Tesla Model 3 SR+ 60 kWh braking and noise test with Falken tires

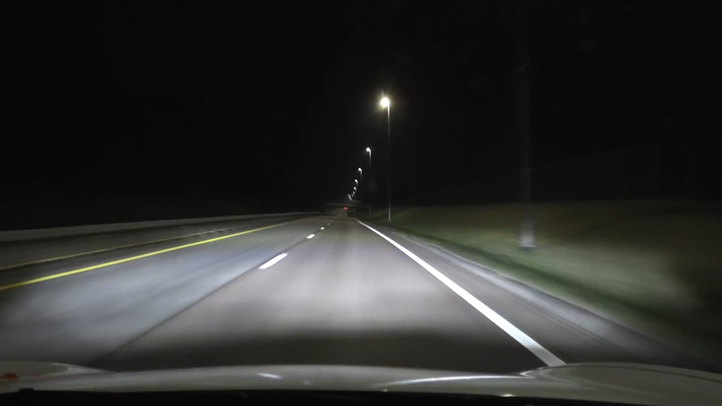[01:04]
No, that can't be right. You can see on the footage that according to the video, it's fairly nice and flat there. So most tests I do, we have roughly just maybe one percent grade and eight percent, that's way too much. The battery on the drag gear was a bit low. I'm not sure if it has anything to do with that one.